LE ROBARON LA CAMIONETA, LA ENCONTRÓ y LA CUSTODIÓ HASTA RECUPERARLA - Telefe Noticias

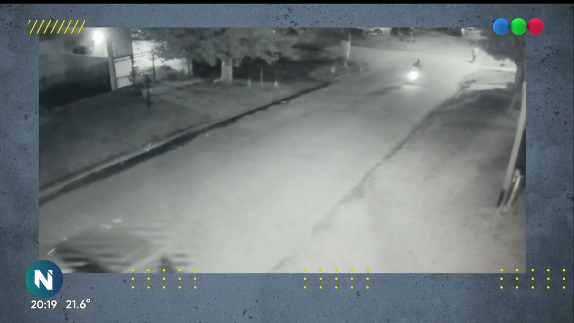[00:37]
La ven en imagen entrando a este portón que está justo aquí.
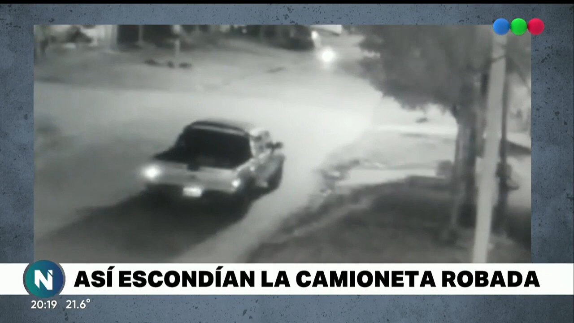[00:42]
Le habían pegado culatazas al dueño de la camioneta que estaba con su mujer y su familia. Venía de una ceremonia religiosa. Ahora, después de esto, después de que esconden así, con esta tranquilidad que vemos en imagen la camioneta, pasan 24 horas. En el medio, la víctima, sus familiares, sus amigos, etcétera, por eso decimos el reino del revés, haciendo guardia aquí, sin moverse.
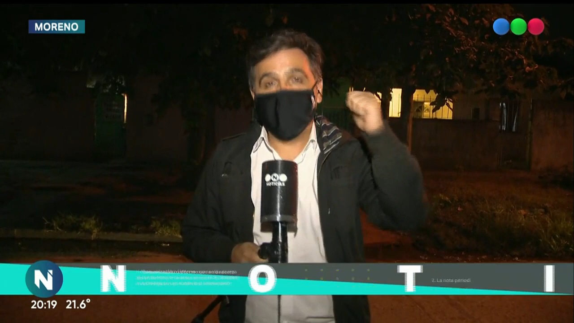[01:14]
Porque fueron a la fiscalía, a la comisaría primero de Moreno en varias oportunidades y no lograban la bendita orden del allanamiento.
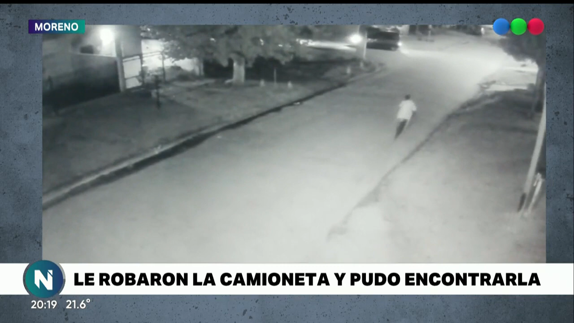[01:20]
No sé si ahora vemos la imagen con unos amargos aplausos,
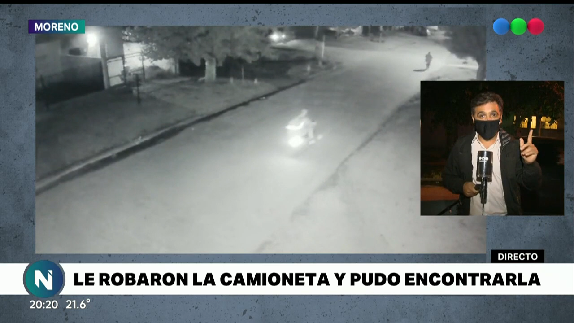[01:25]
cuando hace minutos nada más, después de casi 24 horas,